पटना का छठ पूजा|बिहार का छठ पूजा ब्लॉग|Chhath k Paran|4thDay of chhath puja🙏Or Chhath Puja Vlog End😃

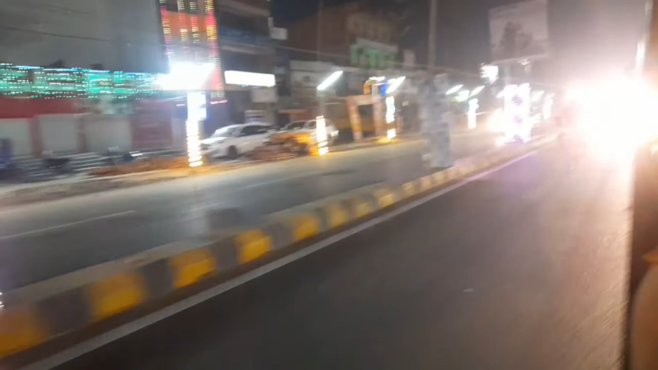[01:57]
बहुत अंधेरा भी था लेकिन लाइट की व्यवस्था बहुत ही अच्छा रहता है। और यहाँ पे सूर्य भगवान की मूर्ति है, आप लोग प्रणाम कर लीजिए।